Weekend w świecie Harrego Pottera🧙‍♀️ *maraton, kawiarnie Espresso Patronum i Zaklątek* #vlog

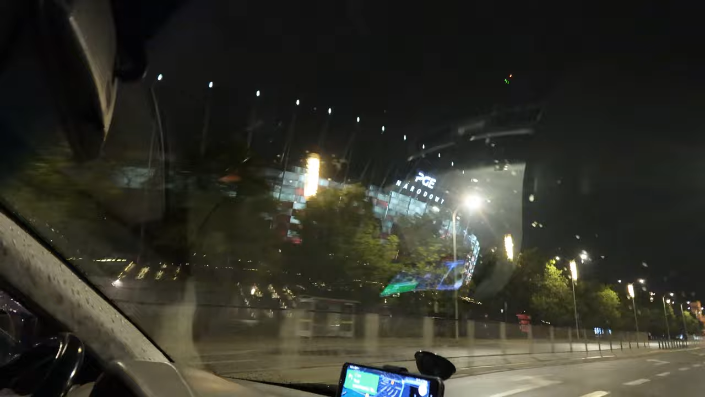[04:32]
Byliśmy na koncercie na Narodowym. Mijamy właśnie w drodze do hotelu.
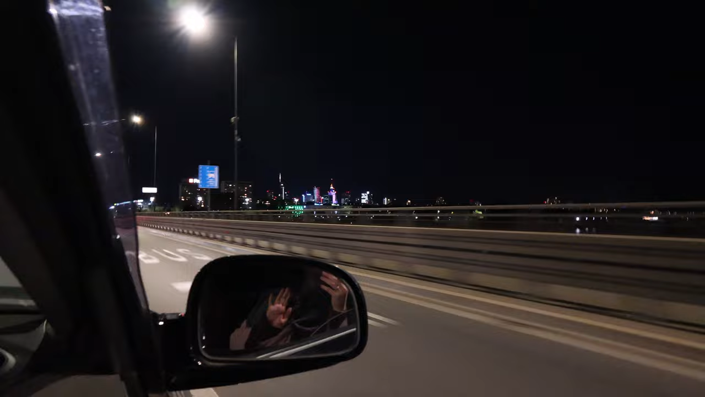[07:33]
Na pożegnanie piękny widoczek, jak tam kolorowo jest po drugiej stronie wyspy, Wisły. O, i stadion.